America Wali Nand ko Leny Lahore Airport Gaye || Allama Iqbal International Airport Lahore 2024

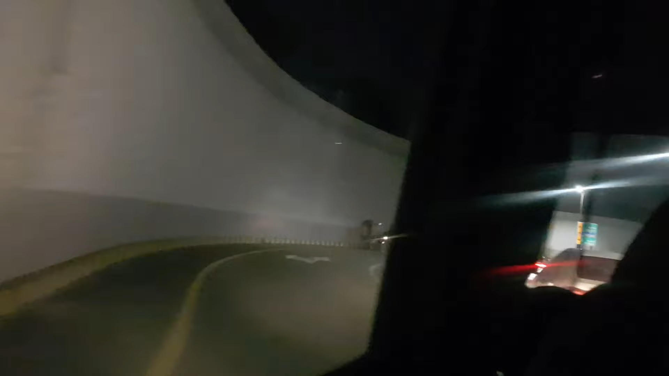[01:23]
और ये देखें, काफ़ी बड़ी बड़ी दीवारें हैं, तो इनमें से होकर रास्ता जाता है वहाँ पर एयरपोर्ट तक।